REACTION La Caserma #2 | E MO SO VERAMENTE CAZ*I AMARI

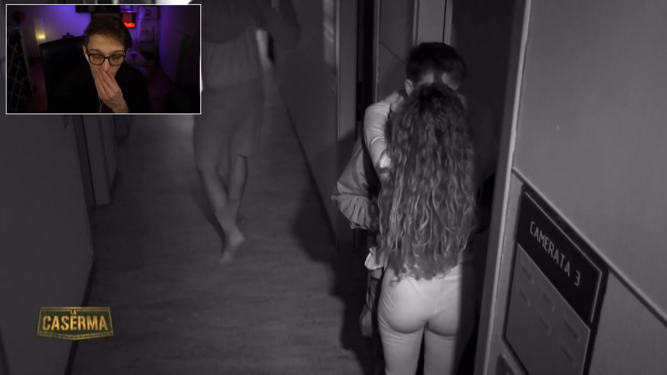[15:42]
Ma guarda questi come si accoppiano. Ma sono dei conigli. Ma questi prossima settimana scatta l'orgia.
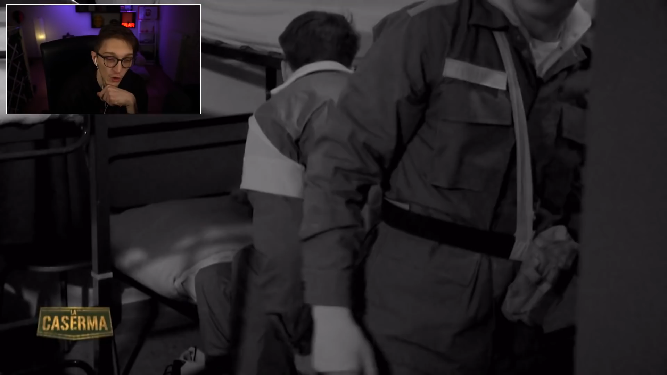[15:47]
Fra ti fanno. Ora, ora, oh, oh, oh, manteniamo il silenzio.
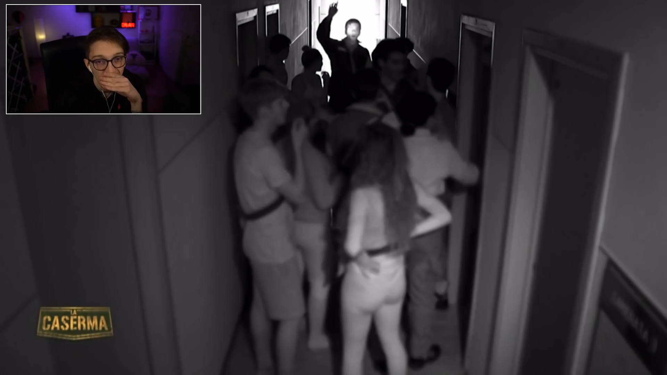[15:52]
Raga, sta arrivando qualcuno. Oh, mica! Non me l'aspettavo che arrivassero gli istruttori. Ma come no?